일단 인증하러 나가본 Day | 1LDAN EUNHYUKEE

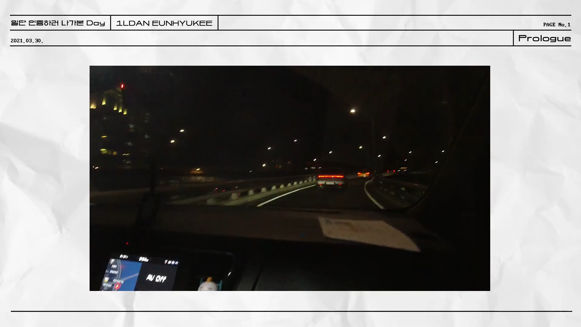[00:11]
되는 건가? 이거 빨간불 깜빡이는 거 되는 거겠지? 오케이. 오, 야, 멋있다. 여기 영동대교.